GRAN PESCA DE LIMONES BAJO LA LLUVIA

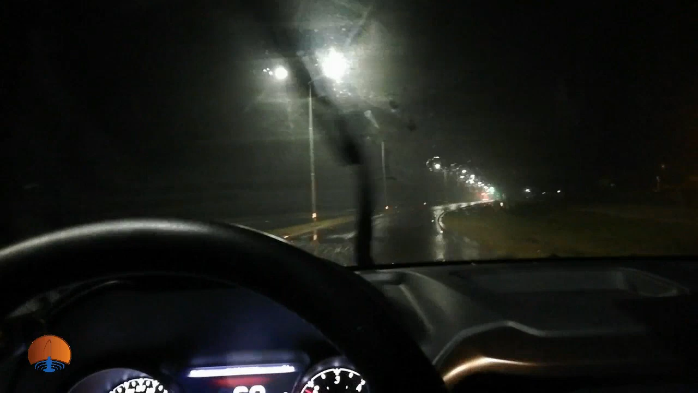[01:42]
Observen qué mal el tiempo, lluvia torrencial en los últimos kilómetros en el acceso a Mar del Plata. Vamos a pescar, o vamos a ver si vamos a pescar junto a la firma Aquafish, pero está el pronóstico de esta manera. Esperamos poder salir a pescar. No lo sabemos todavía. Más adelante vamos a ver si nos deja salir a Bueno, pescar.
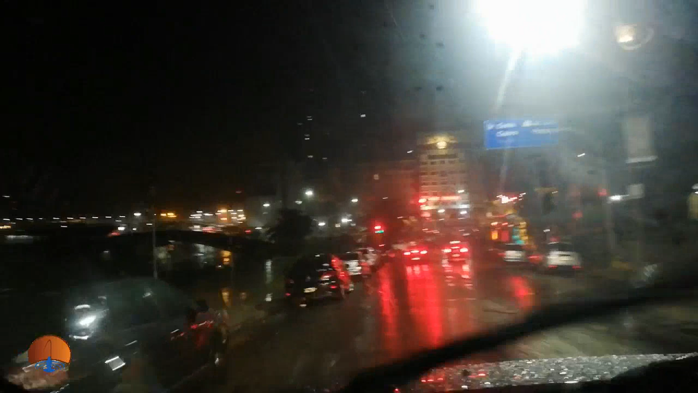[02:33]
lluvia, pero bueno, el pronóstico no daba mucho viento, quizás podríamos salir a navegar normalmente.